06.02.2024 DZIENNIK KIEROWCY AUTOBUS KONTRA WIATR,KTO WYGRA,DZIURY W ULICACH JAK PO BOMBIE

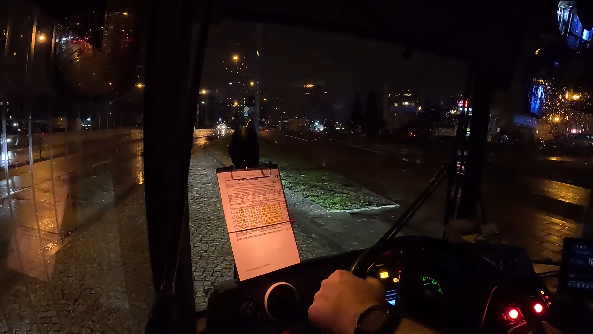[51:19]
Ale pomimo tego, że jutro jest środa, to jednak już ruch jest zupełnie inny na mieście, niż było to jeszcze tydzień temu. Ulica Pogodna. Za 8.20.
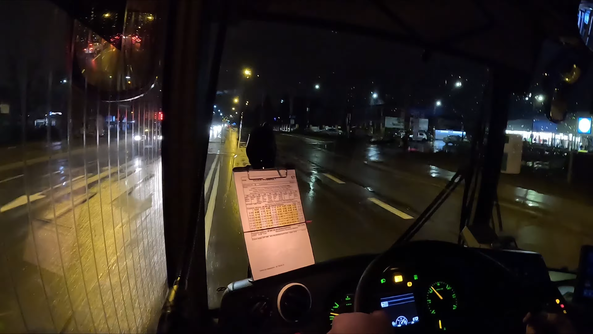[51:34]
Nikt nie jedzie do miasta, nawet studenciaków nie widać. Siedzą w taką pogodę, nie chce im się łazić pewnie. Nic się nie dzieje. A my lecimy na Dojlidy. Osób może z 5 w autobusie. A może więcej troszkę. Na pewno nie więcej jak 10 osób. I praktycznie jadą od Słonecznego Stoku i Herberta. Po drodze nikt nie wsiadał.
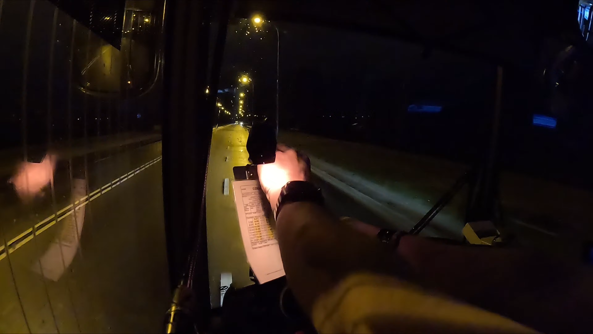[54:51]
21.34 powinniśmy wyjechać stamtąd w stronę zajezdni. Także końcówka już dzisiaj. Deszcz trochę mniejszy zaczął padać. Bo już nawet wycieraczki wyłączyłem. Bo wnerwiają mnie, jak cały czas się machają. O, jedna siedemnastka też zjeżdża już. Czy nie, nie, do Elidy. Kurde, dużo tych siedemnastek jeździ. Bo po drodze już trzy mijałem. Na hertmańskiej minąłem i teraz znowu.
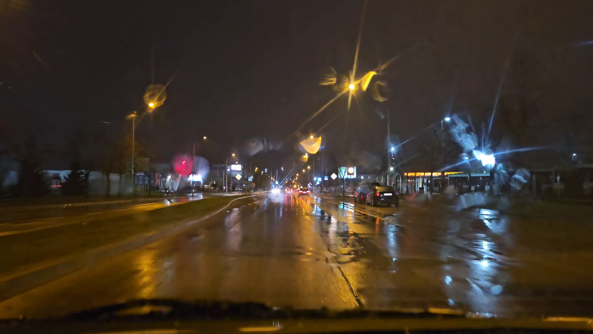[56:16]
Gdzieś tutaj na wysokości nawet nie wiem w tej chwili. Gdzieś tutaj przed przejściem dla pieszych. Taka wielka jama, że jak autobus wpada w tą dziurę to po prostu masakra. Cholery można dostać teraz dziurawe są ulice i to bardzo po tej zimie, jeszcze zima się nie skończyła.